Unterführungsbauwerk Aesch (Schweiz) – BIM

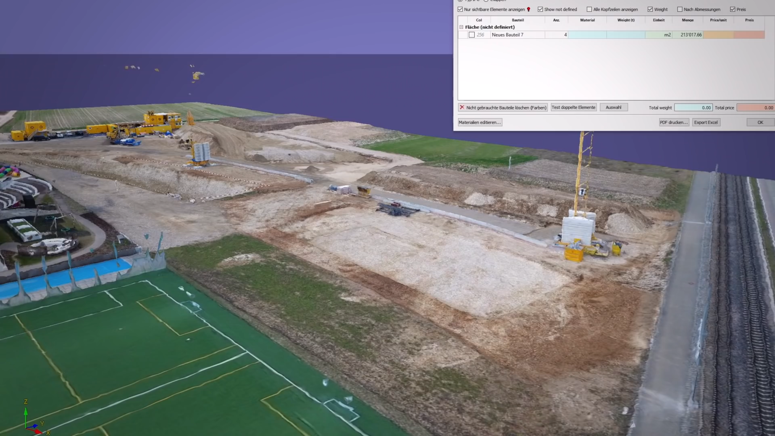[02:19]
Während des Baus erstellte Marty aus Drohnenaufnahmen genaue Modelle einzelner Bauzustände.
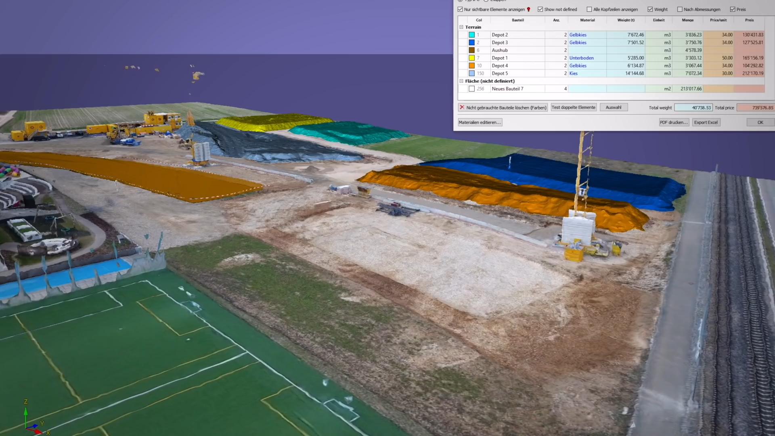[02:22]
In das BIM-Modell integriert,
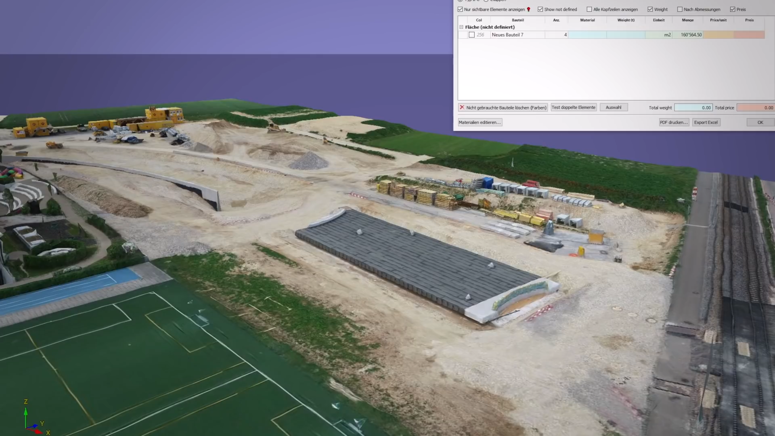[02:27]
erlauben sie die genaue Bestimmung der Aushub- und Deponievolumen als Grundlage für die Abrechnung des Projektes.